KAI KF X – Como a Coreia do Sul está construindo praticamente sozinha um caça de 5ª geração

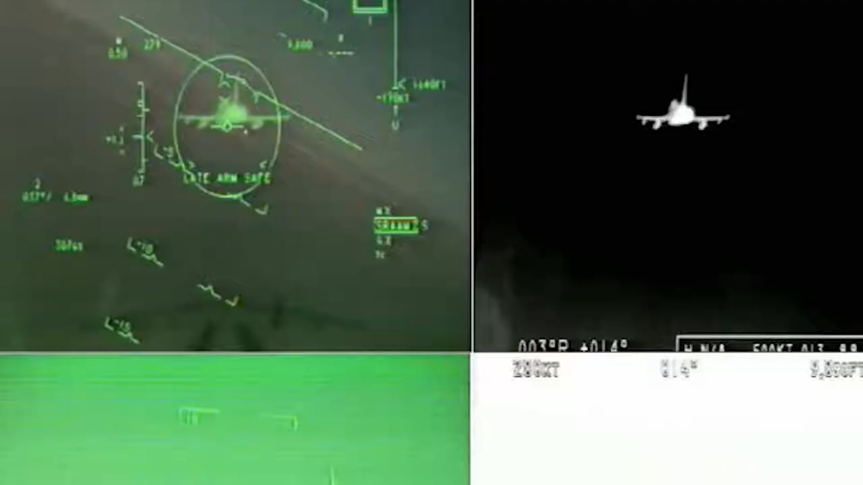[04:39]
um equipamento capaz de detectar e acompanhar alvos apenas pela assinatura de calor, obrigando os sul-coreanos a desenvolverem em casa essas tecnologias.